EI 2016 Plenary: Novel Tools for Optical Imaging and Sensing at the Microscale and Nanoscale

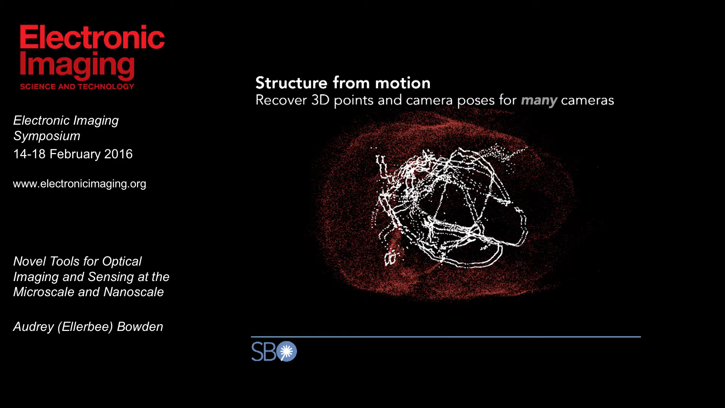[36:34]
And with that point cloud, we can then take that point cloud, convert it into a mesh model.
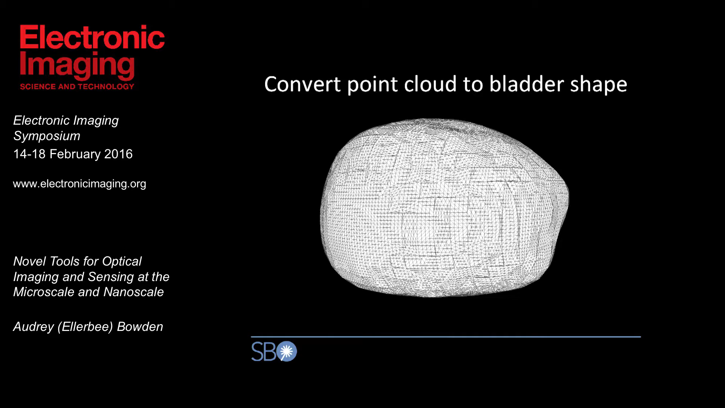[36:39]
And then the final step, of course, is texturing that model.
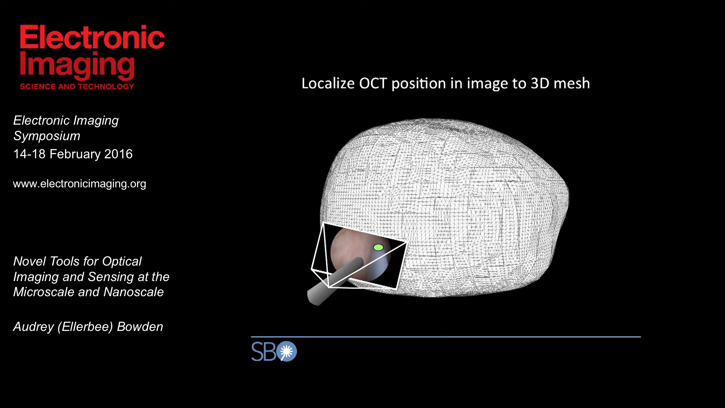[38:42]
project that onto our three-dimensional model and then identify where the OCT data were taken relative to this model and then overlay that information on the original bladder model.